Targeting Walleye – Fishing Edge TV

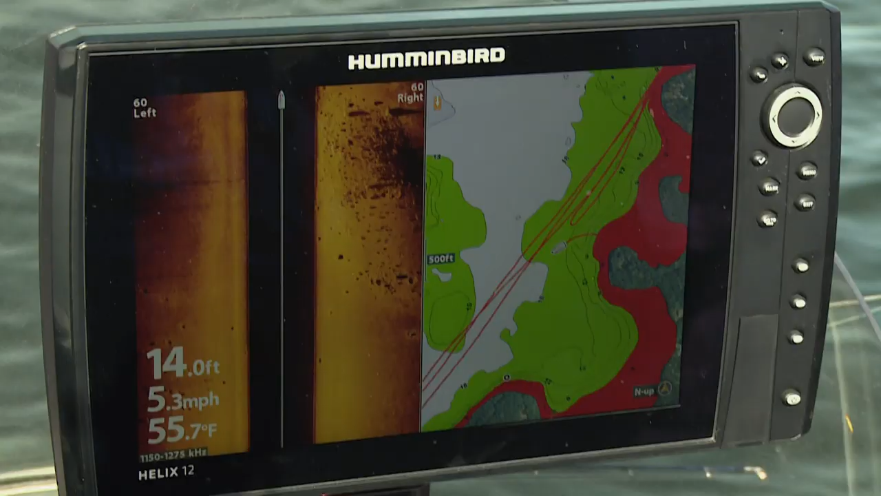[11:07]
On screen: depth 14.0 ft, water 55.7°F, speed 5.3 mph
to cold water situations the vmc hot skirt jig can be rigged with soft plastic or live bait and has a
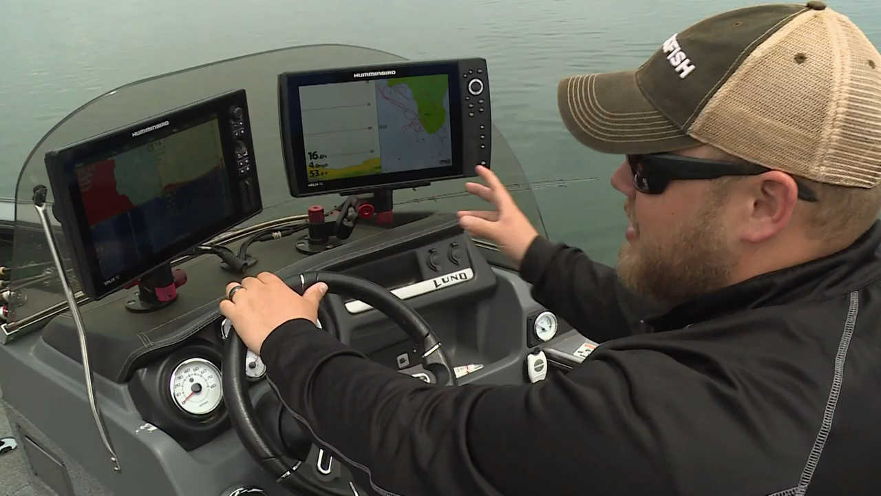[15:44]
not fishing until you know that you're on them it's just insane like to be able to right now see
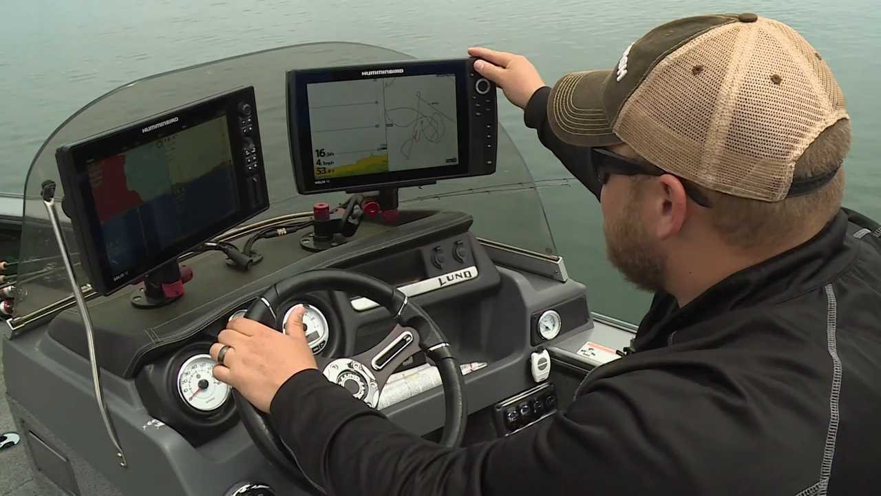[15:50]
where we have fished i know that this waypoint is right on a big boulder i'm gonna hang a left here and see if we can't get over them again to use depth highlight and figure out that okay these last few fish have been in 17 to 18 feet of water i'll dial in that depth highlight and it voila shows you every spot on the lake that is that key depth and we
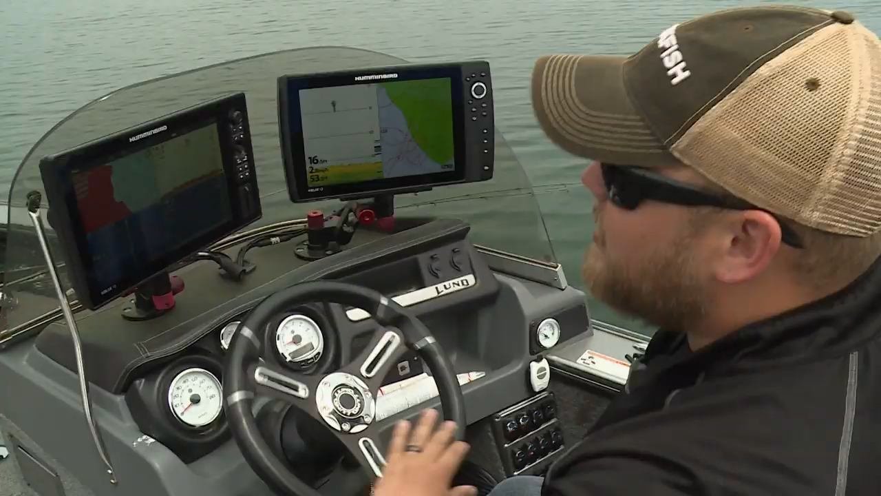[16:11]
are on fish
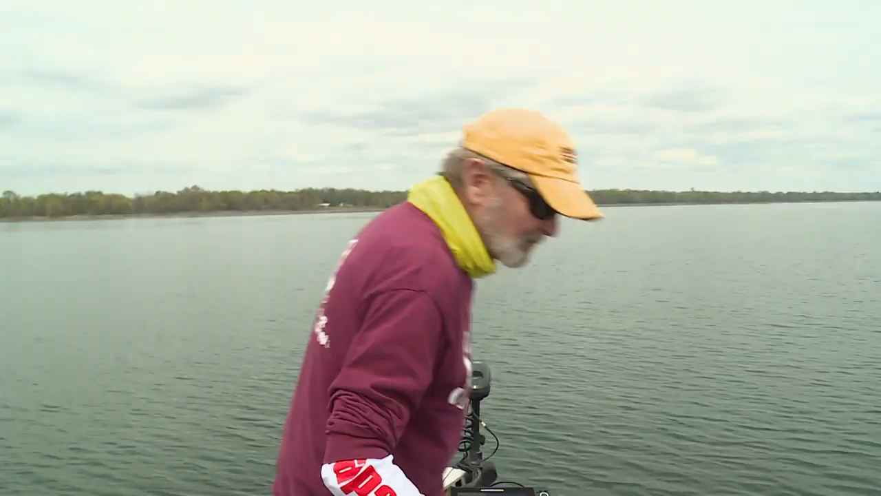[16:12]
right now they didn't move too far i'm gonna spin back around real
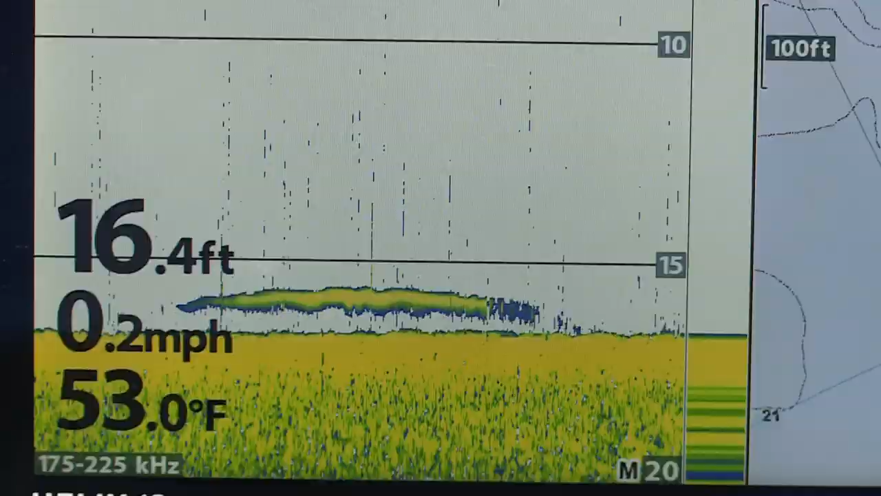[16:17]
On screen: depth 16.4 ft, water 53.0°F, speed 0.2 mph
big one on the graph right now yeah so big it might be a muskie got